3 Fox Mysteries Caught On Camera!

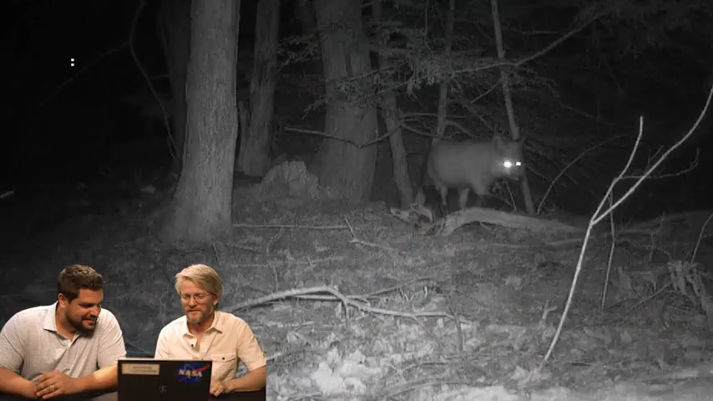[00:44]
Have you ever heard foxes make that noise before?
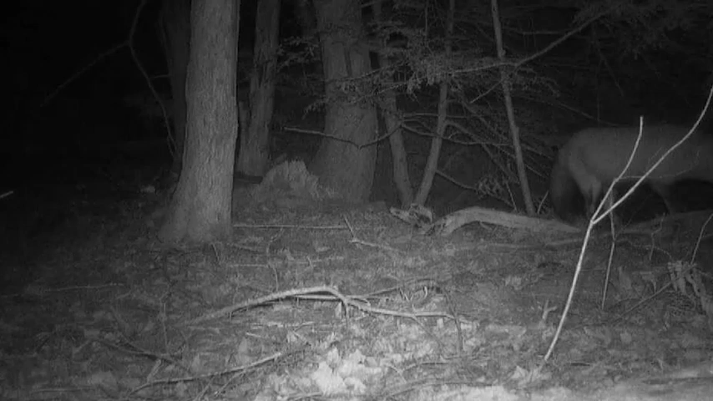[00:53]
Uh, no. Okay. I mean it sounds like a woman screaming, right? Yeah. This is winter. It could be fox mating season. Oh yeah. Right? Mating call or again, it could be defending their territory. But let's hear it again. This time of year it's not like it would be a mother calling for her young or anything like that. So it must be mating or territorial.
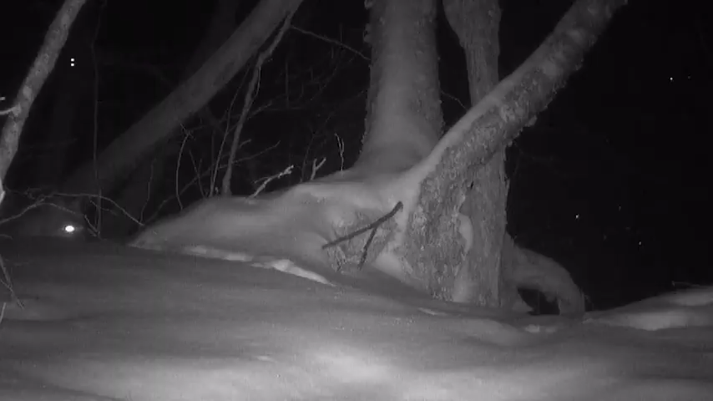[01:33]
Yeah, exactly. The next we've got a gray fox. Oh, nice. Yeah. Not very common up there, right? No. Not as common, but they're there. Yeah. But what I noticed was 11 minutes later, look at this red fox come by. Oh, very cool. Sticks his nose right in the footprint. You see that? Yeah, yeah, yeah. Watch this footprint thing again. So here comes the gray fox. Mm-hmm. Leaving fresh tracks. Yeah. Boom. Yeah, it's a... He's smelling them, right? Yeah, yeah, yeah. Oh, that's really interesting.
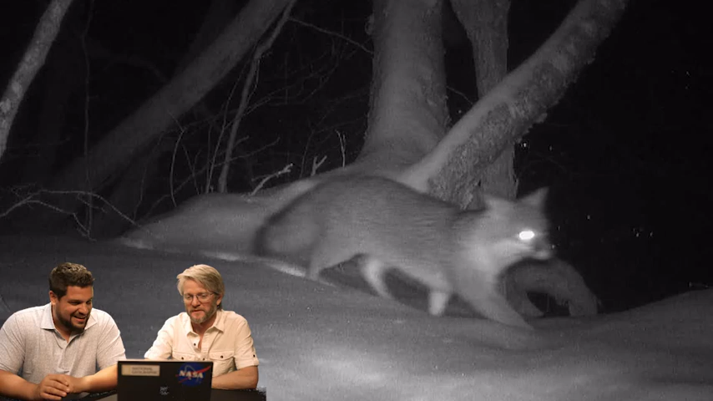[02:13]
Same night. Uh-huh. Are these all close together that this could be... Nine minutes later, yeah. They're up and down the cliff. So this is like one fox and that same red fox is following them. Exactly. Yeah.
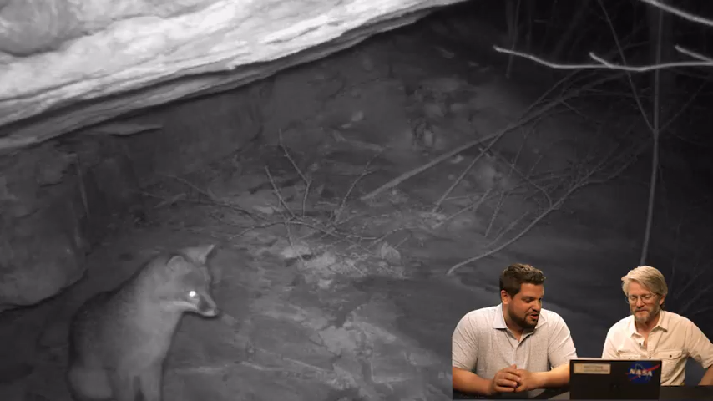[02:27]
And this red fox could be confused as to what mate he's looking for. You think it's a horny red fox? It's like, well, this is close.
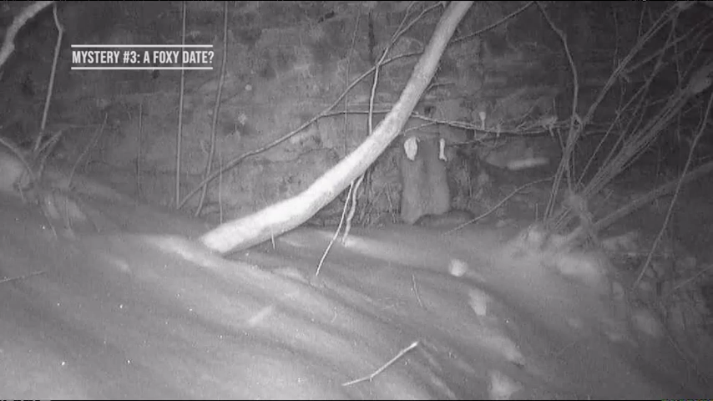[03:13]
What's going on? So... Let's see. See, yeah, this is courtship. She doesn't look very interested. I think he's trying to present himself and wait her out. They're doing almost like a little dance here. Yeah. The male, right? Look at him. Yeah, yeah, yeah. So they're communicating.
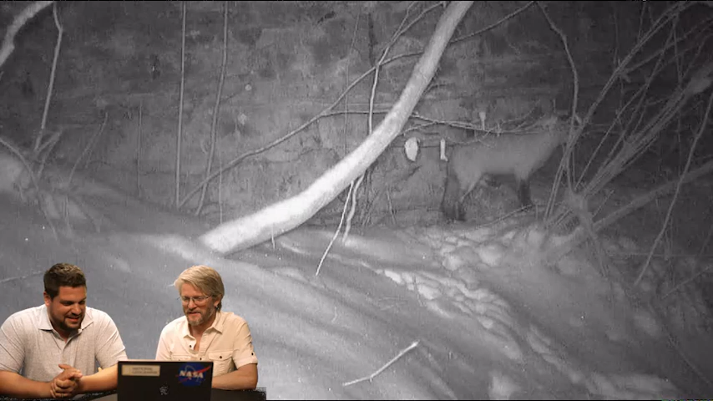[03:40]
I think it's, you know, first date. First date. A little bit of a rough first date. Yeah. So do you think she's showing interest or is she, like... It just sounds like, leave me alone.